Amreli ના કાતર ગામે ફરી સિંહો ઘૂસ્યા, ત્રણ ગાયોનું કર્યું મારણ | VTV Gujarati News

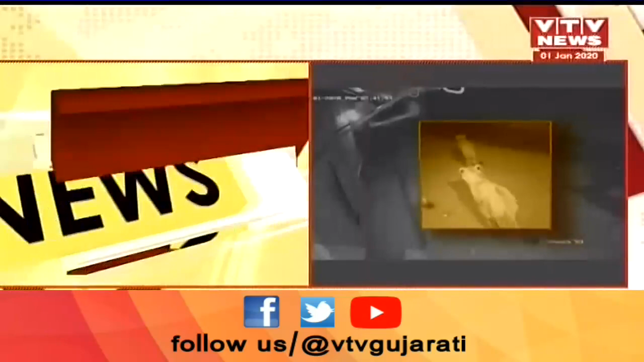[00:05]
ગામમાં સિંહ ઘૂસતા લોકો ભયનો માહોલ છવાઈ ગયો છે.
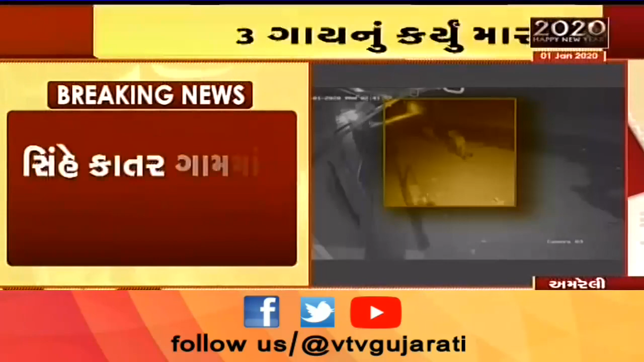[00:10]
લોકોમાં સિંહો ગામમાં ઘૂસ્યાના સીસીટીવી ફૂટેજ સામે આવતા સ્થાનિકોએ વન વિભાગને જાણ કરી છે. હવે વધુ માહિતી મેળવી અમારા સંવાદદાતા દિલીપ પાસેથી.